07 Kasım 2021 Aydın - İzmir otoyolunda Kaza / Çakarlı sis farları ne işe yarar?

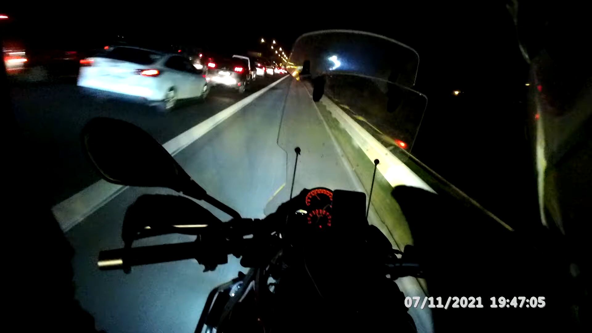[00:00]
Çakarlı sisvarı ne işe yarar? İzmir'e 40 km kaldı ve Emniyet şeridine giren 4 tekerli araçları Korkutabiliriz diye düşünüyorum. Evet, biri sonsilyan yaktı. Sıradaki alamız kamyonetli.
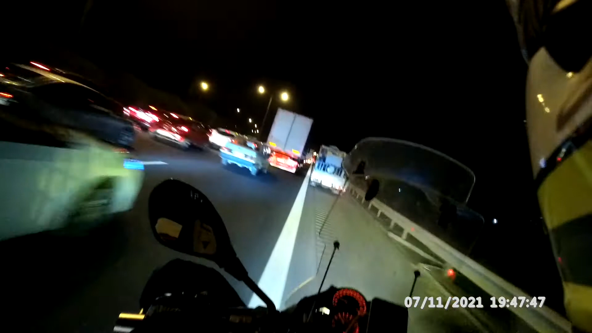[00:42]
Bir de polis korna mı olsa Güzel olurdu. Zaten bende 6 tane sisvarı var. Normalde bile Beni polis zannediyorlar. Bakın yollar nasıl açılıyor.
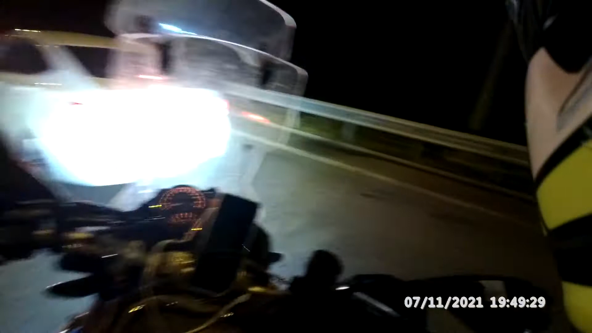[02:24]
İleride gerçek polis var. O yüzden kapatalım. Kır kır önüme kır. Bence Görmedim tamam. Maşallah. Tırı bile emniyet çiricinde görüyoruz. Üstelik yabancı.
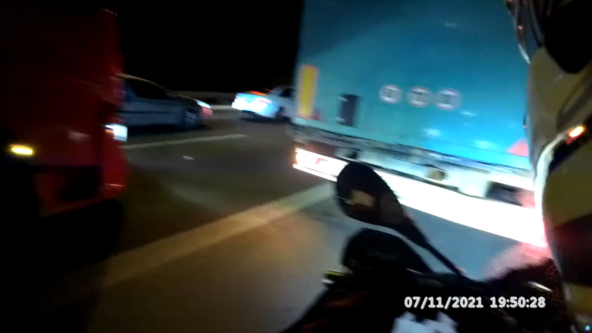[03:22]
oda mutsuz ben şuradan kaçayım en iyisi hop gelme geriye kazı ooo İzmir girişinde feci kaza çok kötü bir kaza olmuş bu nasıl